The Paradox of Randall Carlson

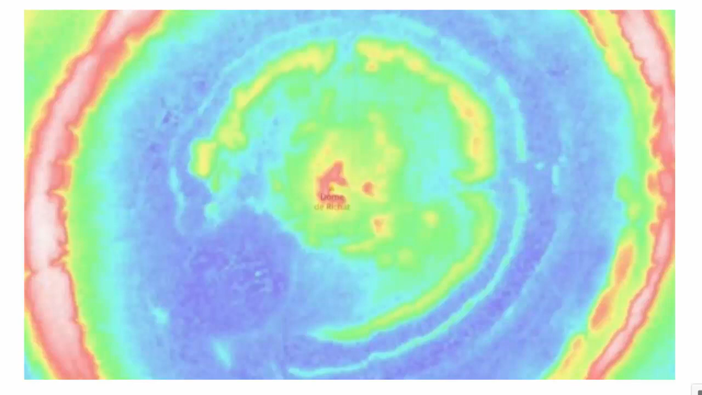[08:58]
But one thing I have seen is there are some mountains missing right in the middle of the Rashad structure.